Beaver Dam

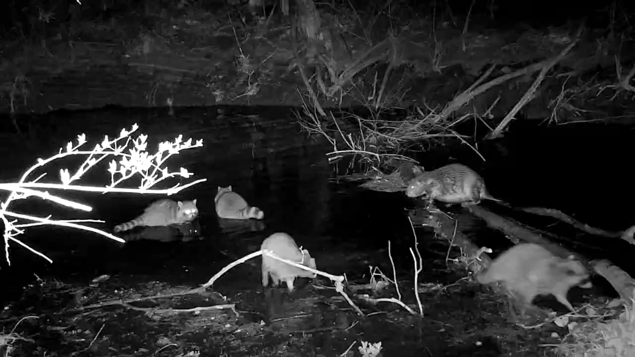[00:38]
I even caught him crossing the makeshift dam a week later as raccoons fished in the resulting pool.
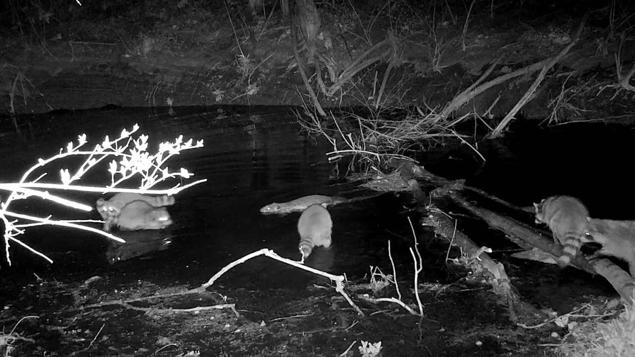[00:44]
But outside of a few new sticks here and there, the beaver left the check dam for the next nine months. Wood ducks liked the work, and raccoons squabbled over fishing rights.
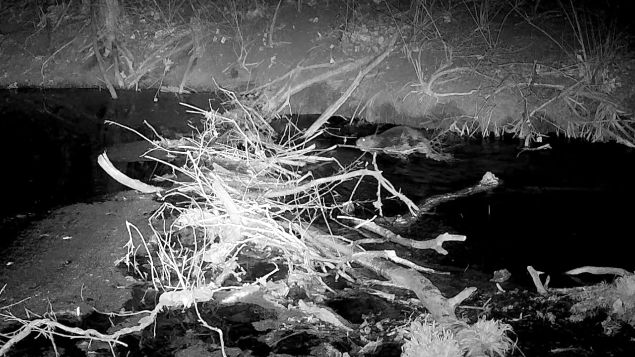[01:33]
A beaver started building each night, cutting and dragging limbs to enlarge the dam. And he brought a mate, welcome news to my hope for an active, permanent beaver home. The beavers brought food to the pool, eating bark from limbs, caching succulent branches, and stashing a telltale bone pile of leftover construction material.
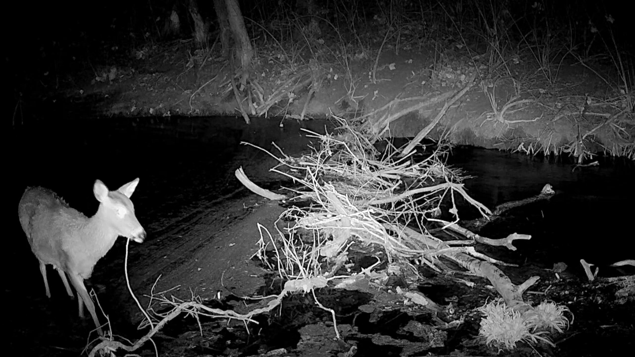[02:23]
Other animals used it for food and drink. It created a focal point for wild area residents, the reason I hoped for beavers to begin with.
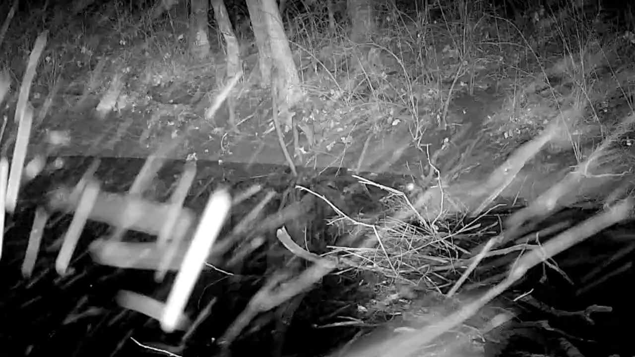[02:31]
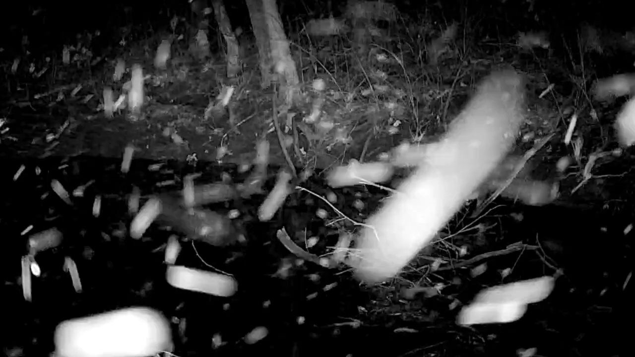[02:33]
And if it continues, I'll have great new opportunities to learn more about my wild neighbors.
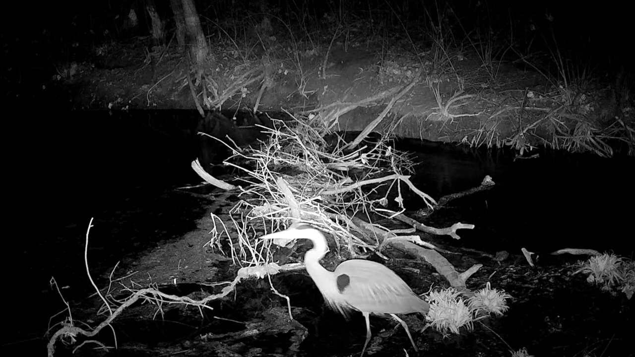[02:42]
Like finding that great blue herons hunt after dark on moonlit nights.
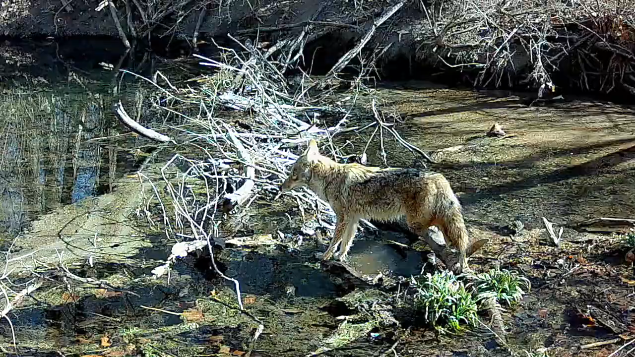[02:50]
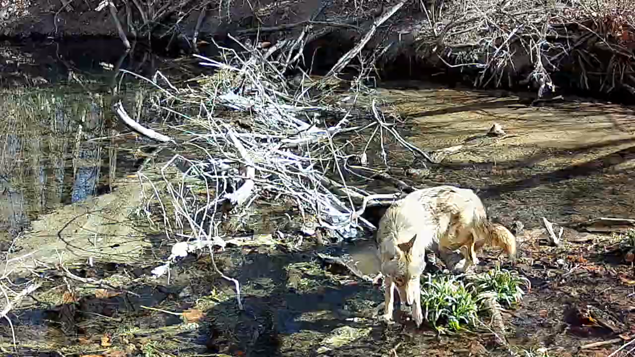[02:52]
Or that an injured coyote doesn't seem to mind the trouble of a hopscotch walkway. In a week, he crossed the dam again and again.
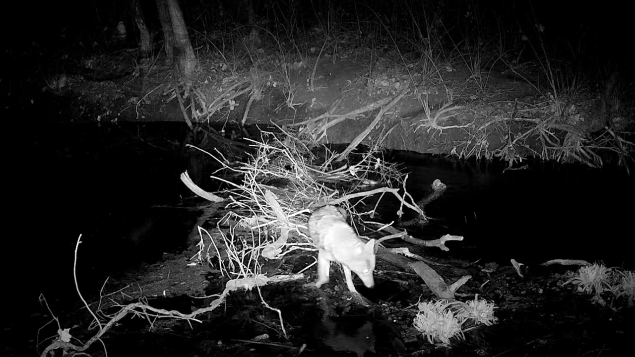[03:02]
So did another hunter, a bobcat, seldom seen in daylight.